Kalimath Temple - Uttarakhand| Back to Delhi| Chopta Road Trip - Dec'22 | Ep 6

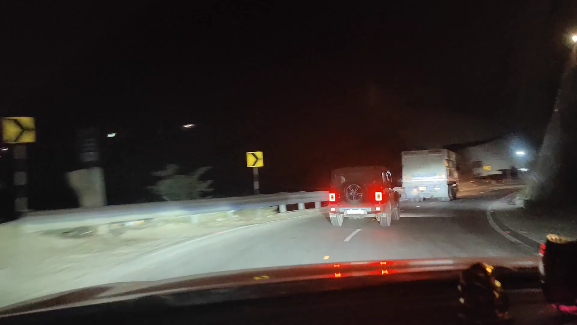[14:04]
है एक ट्रक और उसके पीछे जारी एक थार है क्या है एक थार जा रही है पहले इस थार की जगा पे हम हुआ
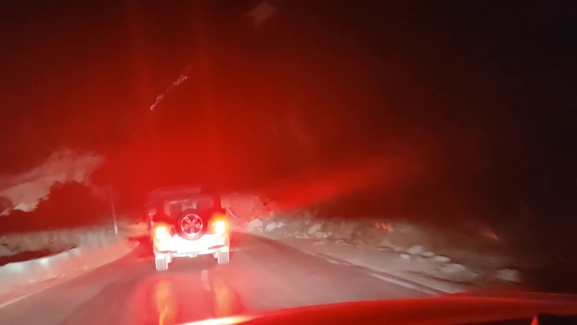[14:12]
करते थे और बहुत देर तक आई मिना एक तिंग पांच-छे किलोमेटर तक तो हमने इस ट्रक को फॉलो किया खूब कोशिश करी कि हमें साइड मिल जाए पर बंदे
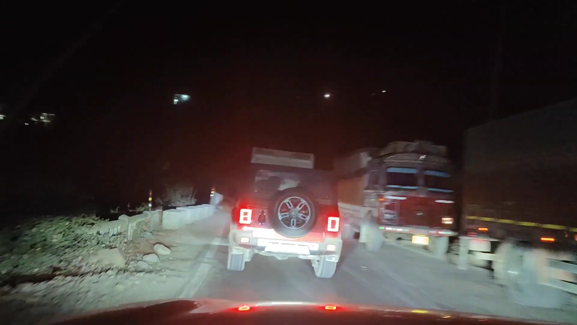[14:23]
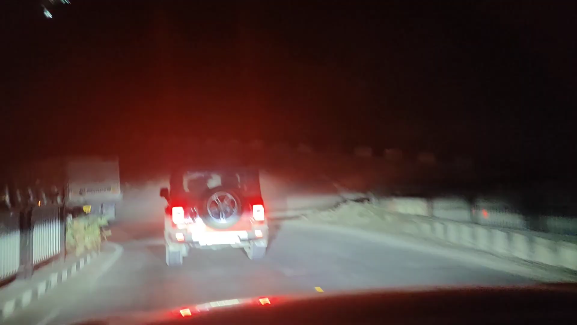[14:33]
बड़ा ही इंट्रस्टिंग हो रहा है इसको देखना थोड़ा सा मैं यह रिकार्ट करती
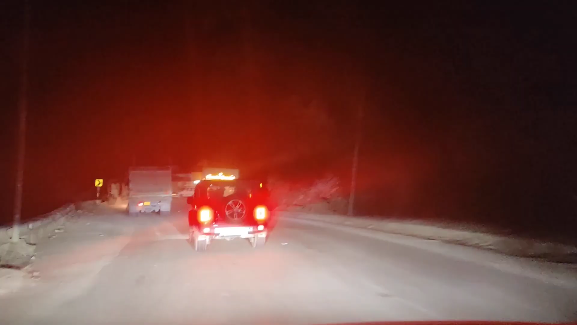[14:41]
हूं इनकी देखो अभी आपको देखके समझ में आएगा कि बिचारा थार वाला की कोशिश करके पीछे हटा था था साइड उसने हार माननी बिचारा इतना डरा डरा के चला रहा है � इह